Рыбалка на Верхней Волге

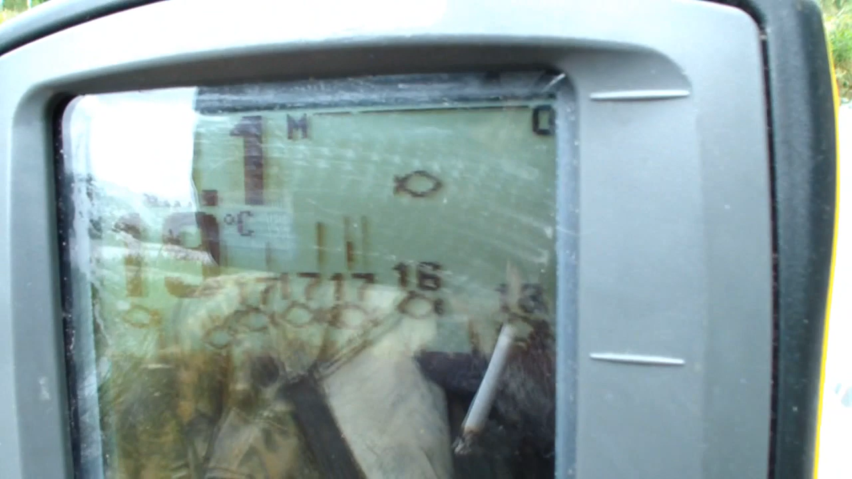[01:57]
Вот реальная картинка на колоде в речке, блин. Это не тест.
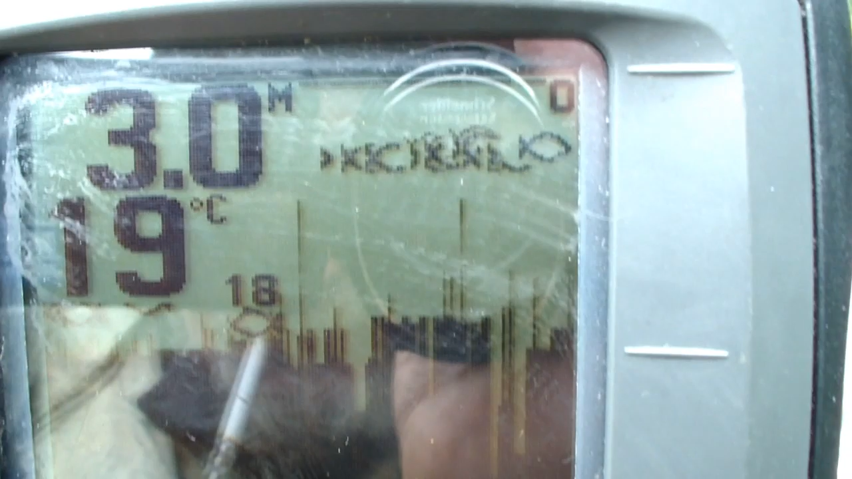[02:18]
On screen: depth 3.0 m
О, пошло верховодка, пошла. Дофига, смотри, верховодка пошла, смотри.
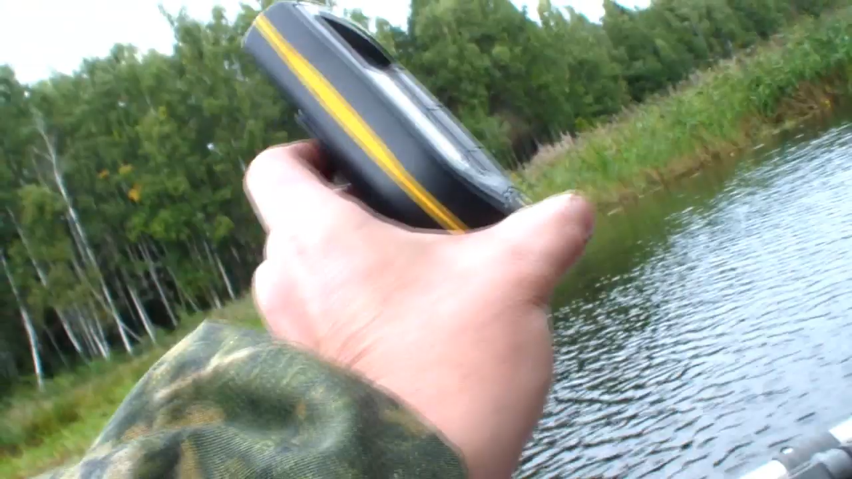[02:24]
Ох, ебать, колотит. Сверху, прям под нами.
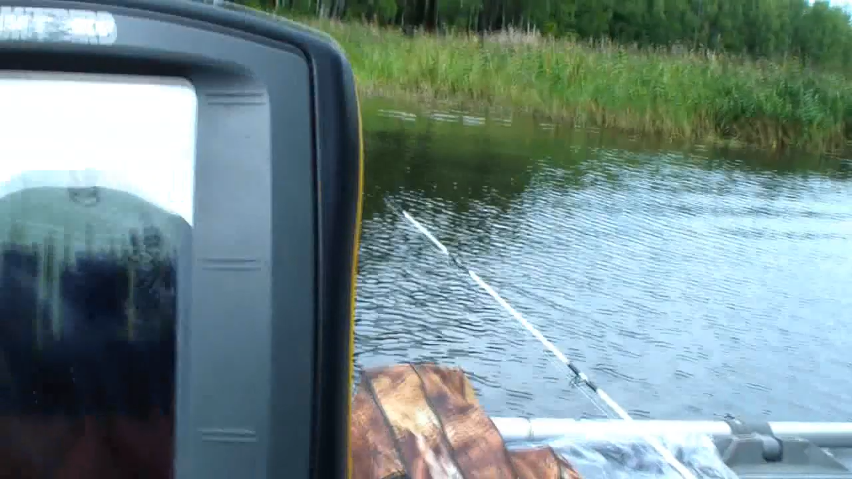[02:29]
Короче, Андрюха, 1.2, да это, смотри, вот туда, на выходе, там, где мы сейчас кружились, ямки, говорит, там встают, давай встанем, и на три разные блесны.
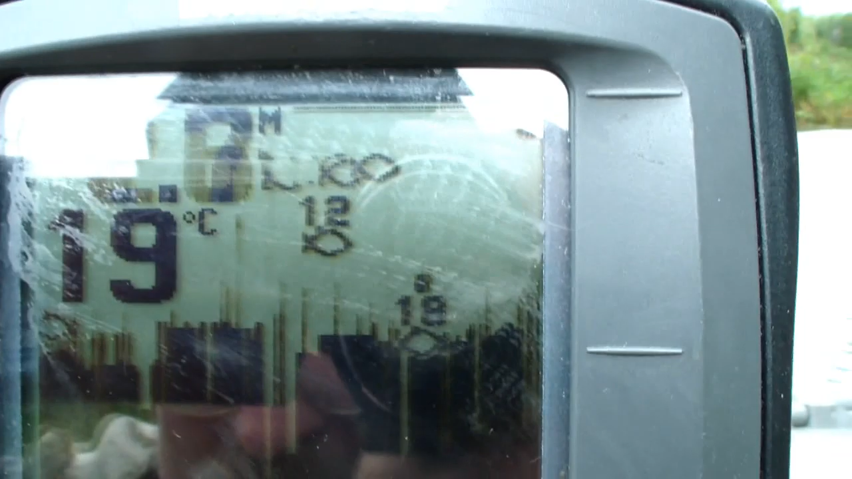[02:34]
On screen: water 19°C
Вот здесь надо вот. Вот, допустим.